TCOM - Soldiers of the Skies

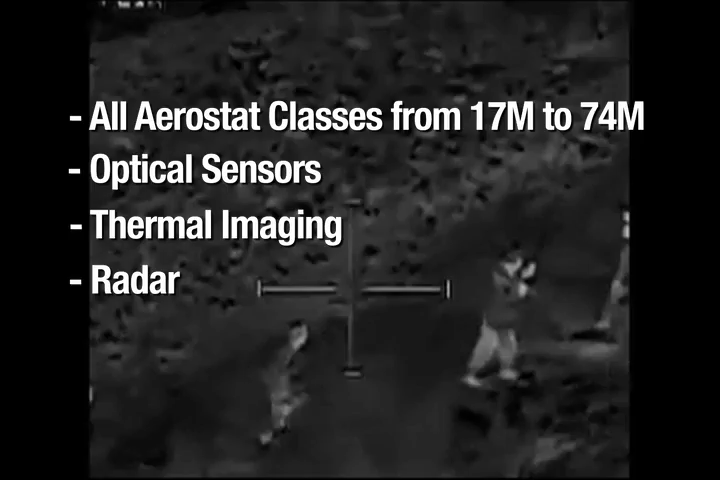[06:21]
and passive communications technologies designed to detect and track targets over varied terrain.